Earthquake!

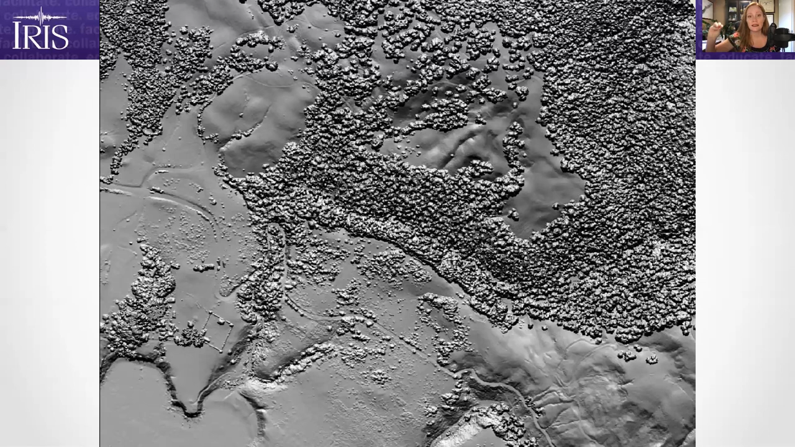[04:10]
So how do we find the fault if it's all covered up with trees and different things? Well, LIDAR allows you to do something called virtual deforestation where we can get rid of the first returns that came back and assume that those are the trees. By getting rid of those first returns, that allows us to see what the ground underneath the trees looks like.
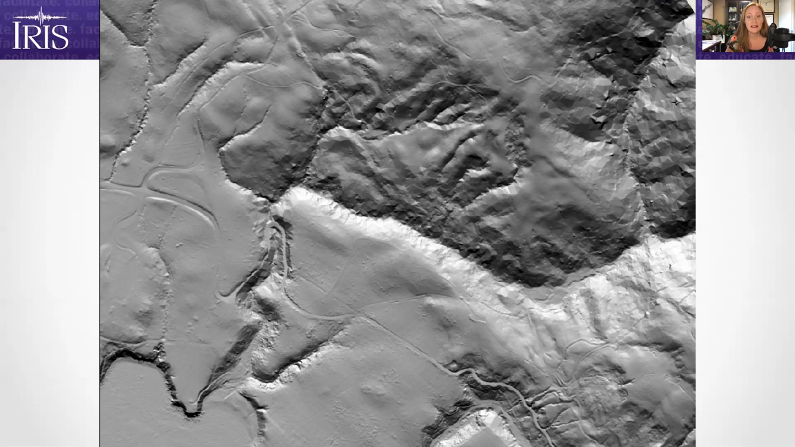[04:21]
And in this case, it allowed them to map out parts of the San Andreas Fault. But don't worry about the trees.
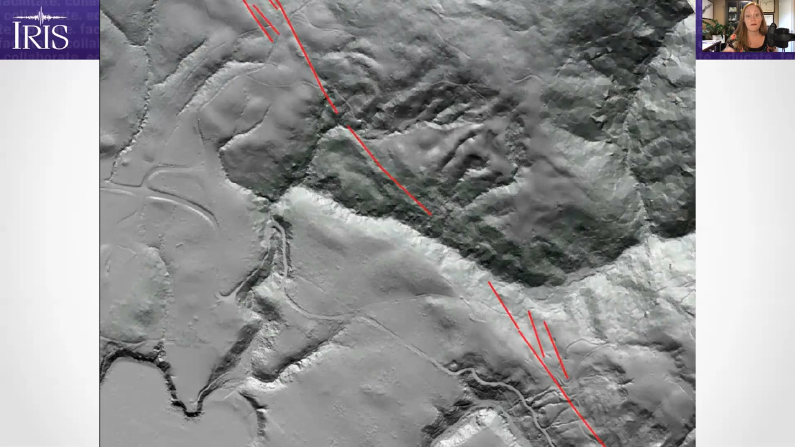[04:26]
We can virtually put them back in. And in the process, we can learn something really interesting about the trees themselves,
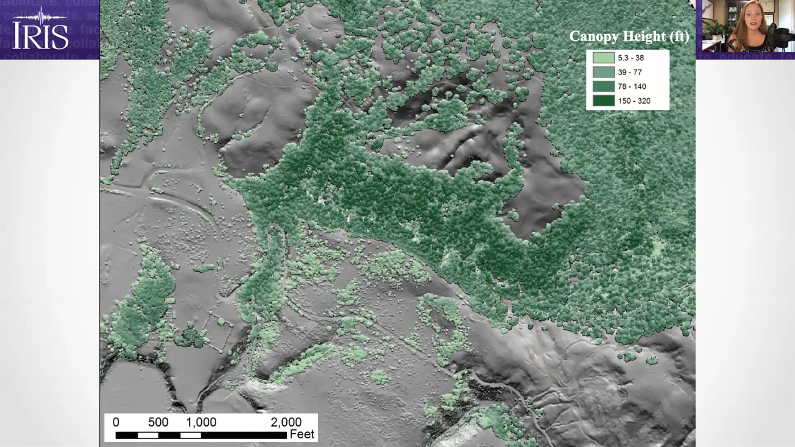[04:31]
including canopy height, above ground biomass, and those sorts of things that are really important for biologists. Or so they tell me. I'm not one of those. So, okay, we have the LIDAR. We're scanning the surface of that.